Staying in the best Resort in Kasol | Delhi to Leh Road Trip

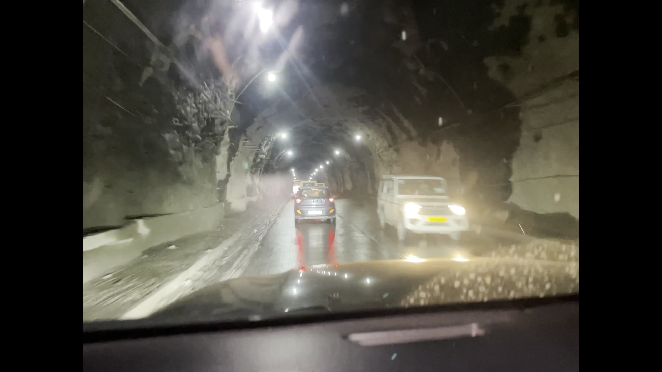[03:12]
कोई टनल है, हम बाद में बताएंगे कौन सा. नाम बाहर पढ़ के बताएंगे आप लोगों को. और ये अच्छी टनल है, बहुत शेडी सी है, थोड़ी अच्छी है.